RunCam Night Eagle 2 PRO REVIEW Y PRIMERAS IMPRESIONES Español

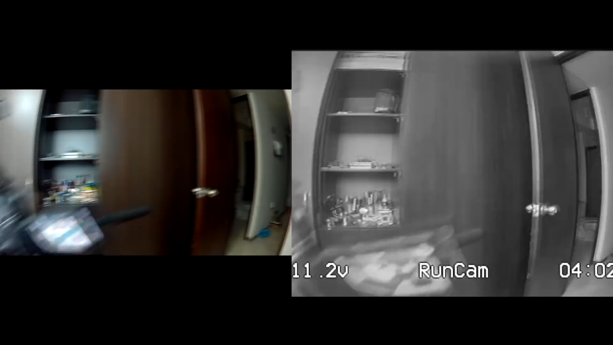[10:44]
Y comenzar el recorrido A través de mi apartamento Bueno Voy a tener que llevarme las gafas FPV Ya que voy A cerrar Esta puerta Que tengo aquí O esta habitación
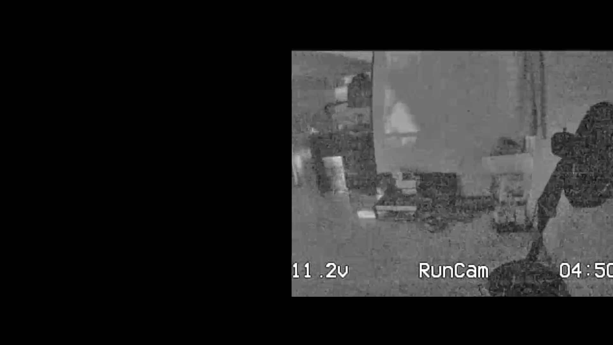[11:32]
Sin embargo Con la cámara Room Cam Especial Para ver en la oscuridad Puedo ver Perfectamente Así que esta es la sala Y voy a pasar A lo que es Mi habitación Bueno Aquí ya hay un poquito De luz Así que se le ayuda Un poquito A la cámara de acción Pero igual
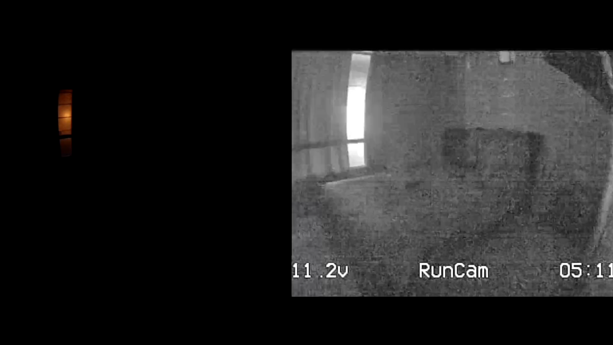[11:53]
Lo que es la cámara Como tal La Room Cam Night Pro Alcanza a ver bastante Así que regreso a la sala
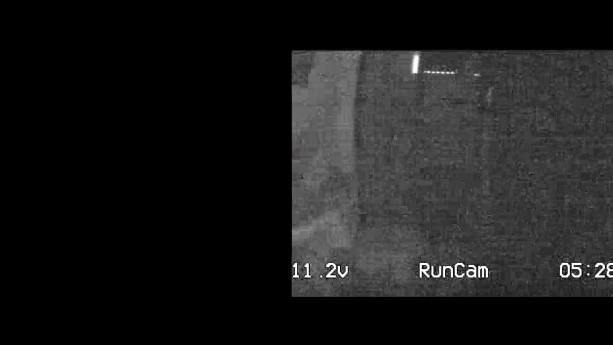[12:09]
E ingreso aquí al baño Otro lugar que tengo Bien bien oscuro En este caso Hay demasiada oscuridad Quiero
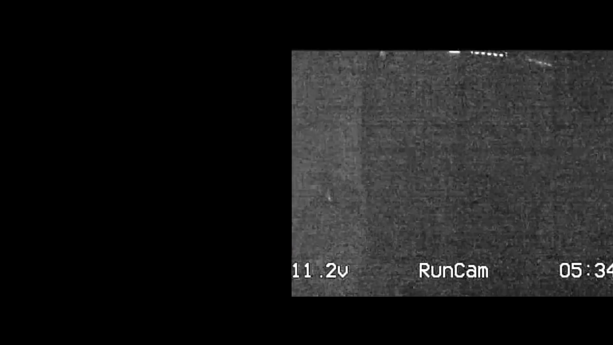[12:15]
compartir con ustedes Otra cosa interesante Que podemos nosotros hacer Con esta cámara de acción Y es que si tenemos De pronto una luz Que sea fluorescente Eso le ayuda
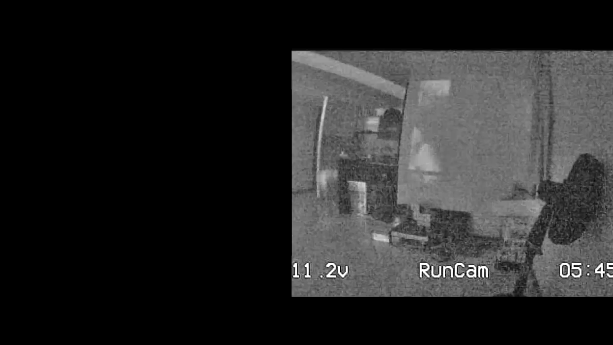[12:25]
mucho Así que podríamos Nosotros tener O hacer vuelos Más interesantes En la noche
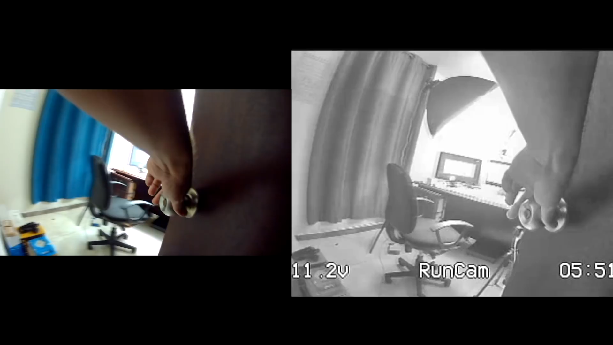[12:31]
Con alguna luz O bombillo Que sea fluorescente
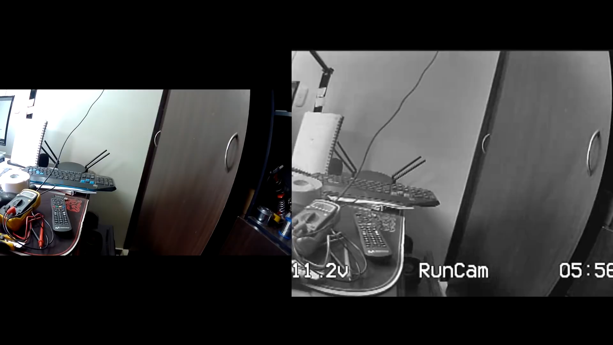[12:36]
O que sea De visión nocturna O infrarrojo Así que
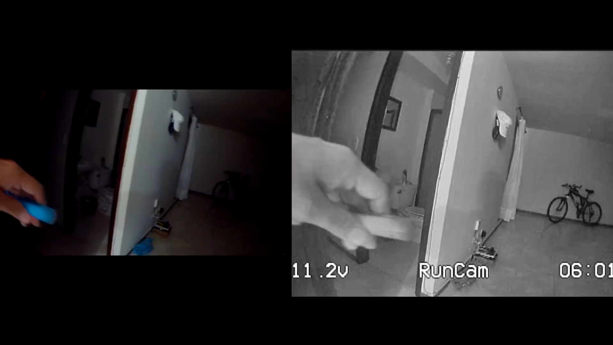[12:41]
este pequeño Marcador que tengo aquí Tiene Luz infrarroja Pueden ver Pueden ver como Destella en la cámara Que es sensible A la luz
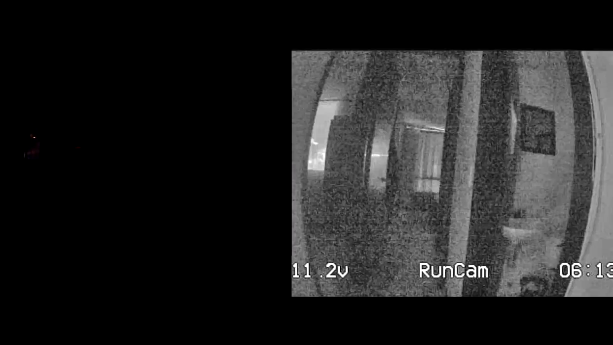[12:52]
Así que estando En completamente Oscuridad Si yo alumbro Con la camarita Si yo alumbro Con esta luz Infrarroja Pueden ver que la cámara De acción Muy seguramente No está viendo nada Pero la cámara Como tal Que es sensible A la luz Si alcanza a ver Y eso que es únicamente Un único LED Ingresemos al baño Pueden ver Que con unos Tres o cuatro LED Que nosotros le pongamos A nuestro cuadricóptero Vamos a poder ver Aún más Con una de estas cámaras
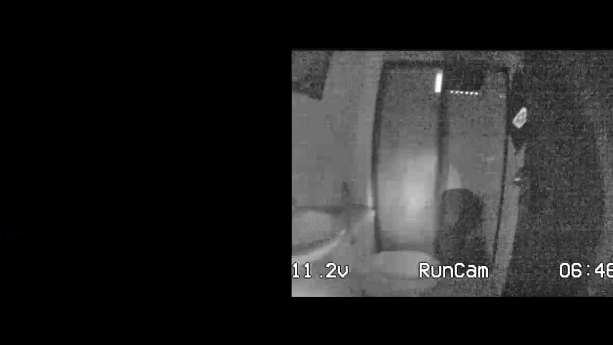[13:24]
Pasemos nuevamente Aquí a mi habitación Ahí tengo la luz Prendida Infrarroja La apago La prendo Y la apago Así que con que le pongamos Unos dos o tres Cuatro pequeños bombillitos De luz infrarroja También vamos a estarle Ayudando
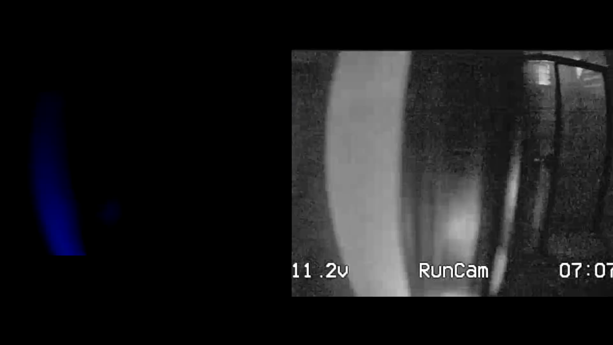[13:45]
bastante A esta cámara Y poder realizar